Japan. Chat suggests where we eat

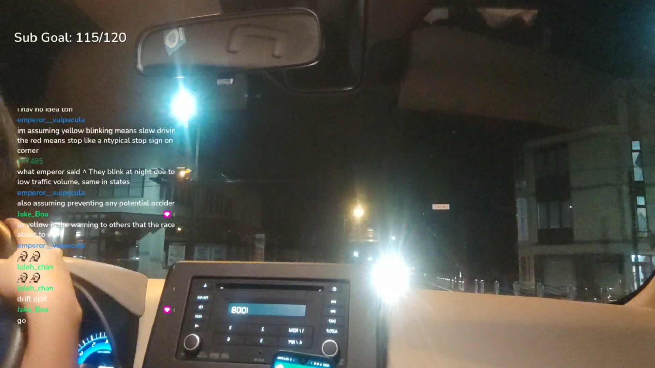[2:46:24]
He stopped. Continue? Bro, I think I can continue. Okay. Wow, it's my first time. It's 600 meters. Turn left.